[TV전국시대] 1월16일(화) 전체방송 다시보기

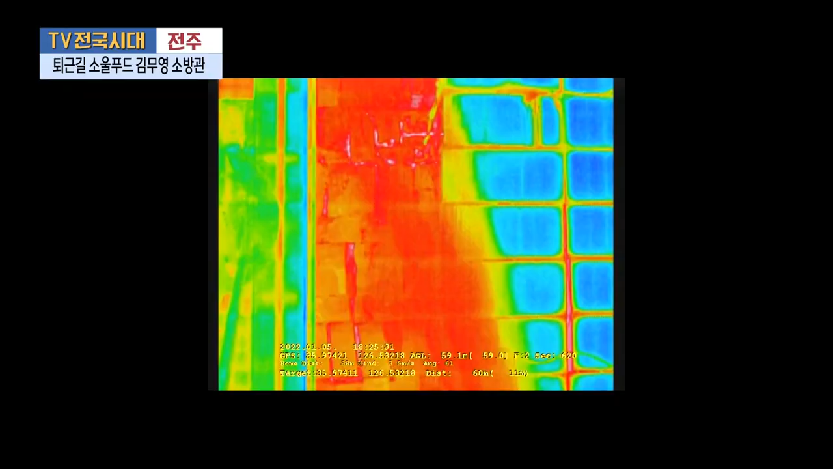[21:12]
사람이 보는 눈보다 높은 곳에서 넓은 곳을 확인할 수가 있기 때문에 적은 인력으로 높은 효율로 수색 활동을 할 수 있다는 장점이 있습니다.